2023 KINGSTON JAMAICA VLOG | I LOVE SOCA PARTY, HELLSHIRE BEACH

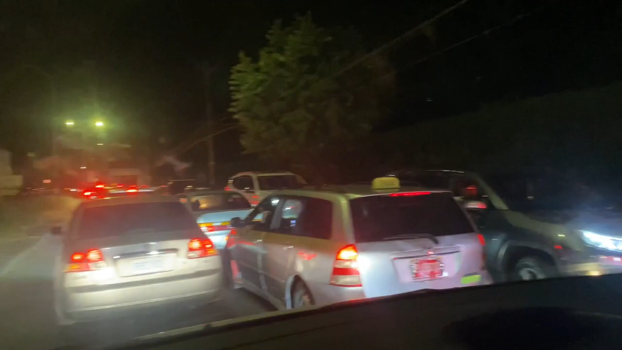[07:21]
we've been sitting in traffic, and look at these crosses, people right here. Like, blocking up the traffic on the other side even more, which is what we're thinking is happening on our side. It's now 12:20. We've been sitting here for about 40 minutes, I would say. The part is, the people come out, them care, start walk.
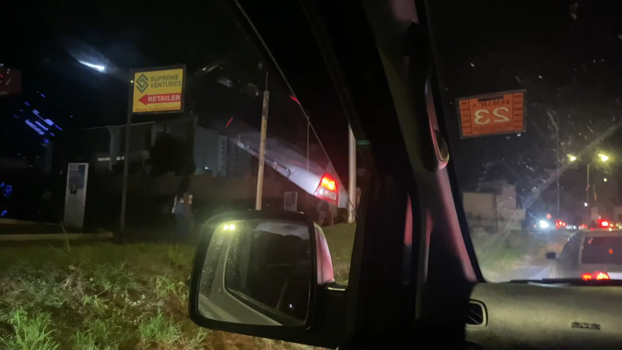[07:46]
This taxi just saw us and said, by the time you guys make it to the party is done. It's supposed to finish at 2 a.m.